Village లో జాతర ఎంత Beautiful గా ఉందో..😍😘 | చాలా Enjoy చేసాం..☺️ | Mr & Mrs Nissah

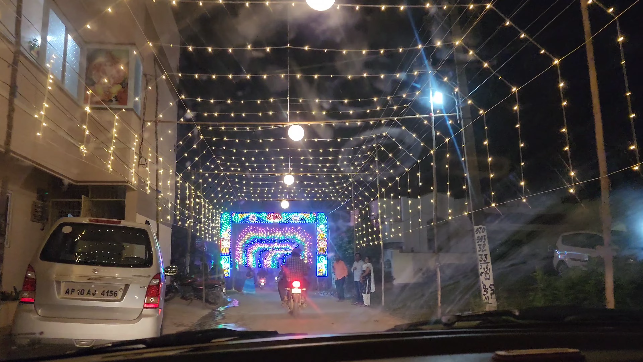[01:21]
చాలా బాగా డెకరేట్ చేశారు. ఎంట్రన్స్ దగ్గర నుంచి టెంపుల్కి వెళ్ళే రోడ్స్ మొత్తం అన్నీ ఫుల్ లైటింగ్ పెట్టారు.